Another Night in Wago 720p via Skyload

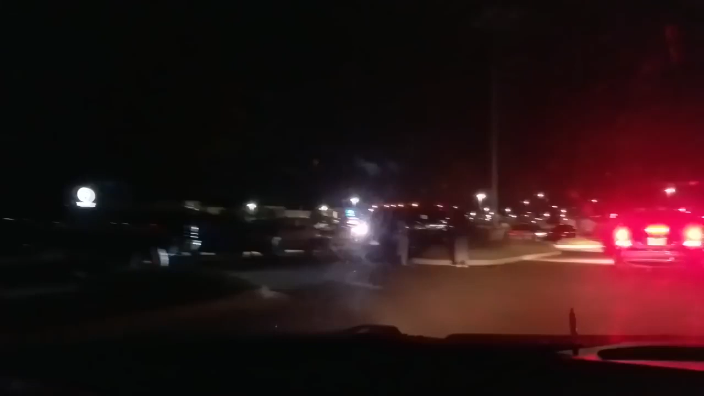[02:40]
we did it, we made it. Wagner didn't break down on us.
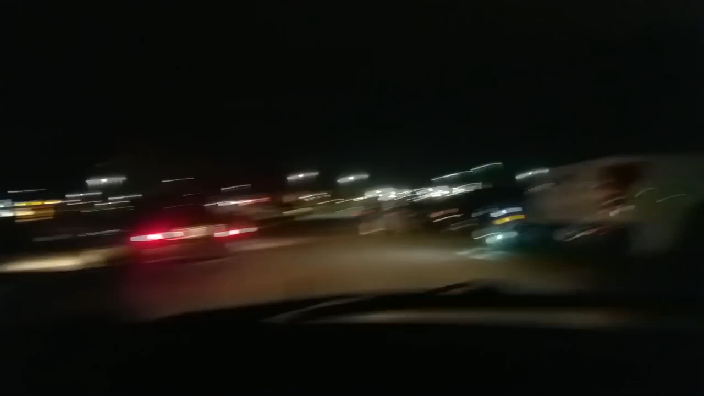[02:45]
It would be nice if they turned the lights on.
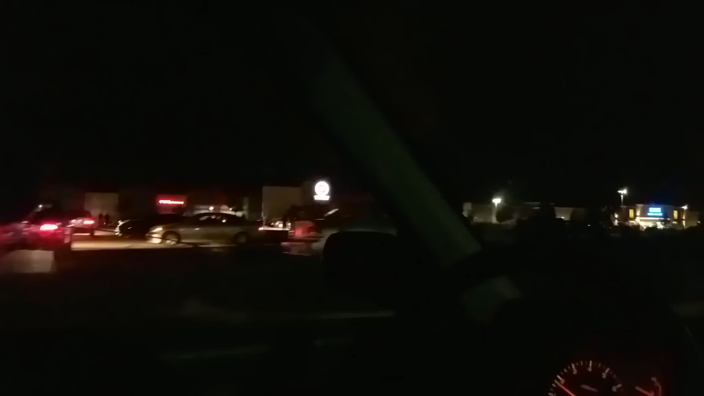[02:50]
All right, here's all the people that we saw at the gas station.
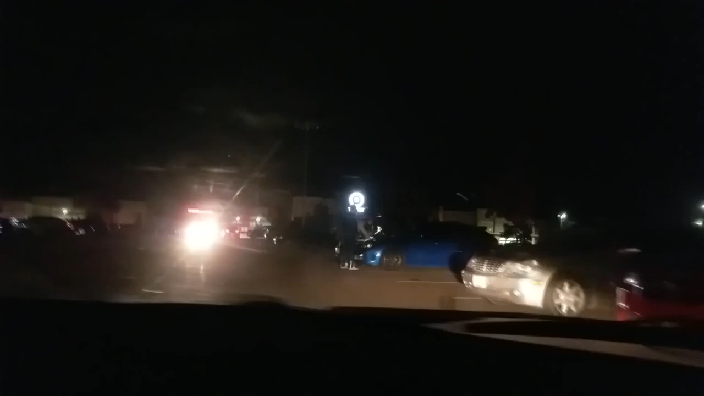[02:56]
We got a Mazda 6, I think.